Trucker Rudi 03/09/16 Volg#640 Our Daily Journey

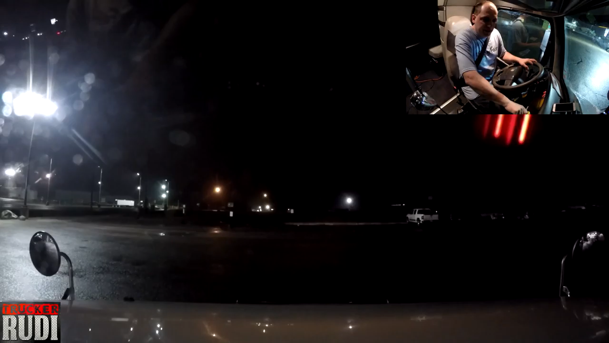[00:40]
it is early morning, yes, we are just fixing to leave the truck stop up here now in South Center, Minnesota, that's right, we are going to make a right this time, usually we make a left and go back on to the interstate, but hey, today we are taking the 71 south for a little while,